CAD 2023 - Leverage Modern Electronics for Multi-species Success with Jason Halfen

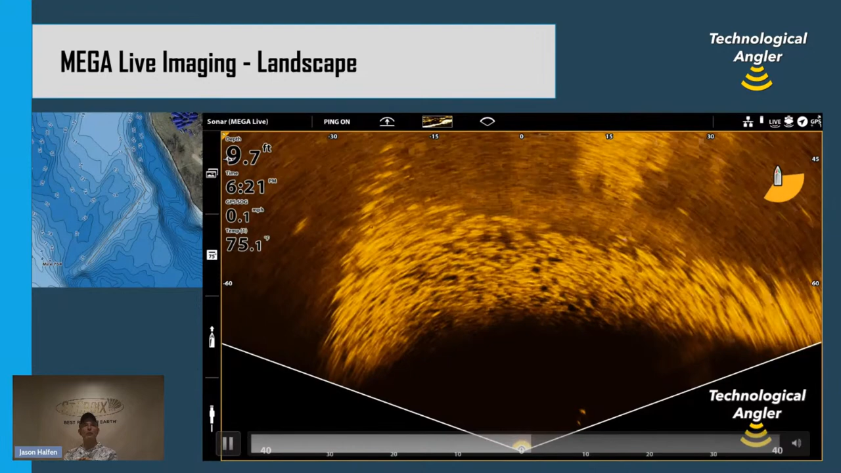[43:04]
On screen: depth 9.7 ft, water 75.1°F
That's where the moving large bright white spots are. So I pulled up to this spot. I dropped in my live imaging transducer. I took a good look at what was around, and I saw that the fish I wanted to target were on that corner. On my second cast, I caught that fish. Live imaging is a tool that helps me identify in real time where the fish are and what they're doing. Live imaging told me that the fish I wanted to catch, the walleyes I wanted to catch, were isolated or concentrated right at the corner of that wing dam. So rather than working my way from tip to tip, and hopefully eventually bumping into those fish,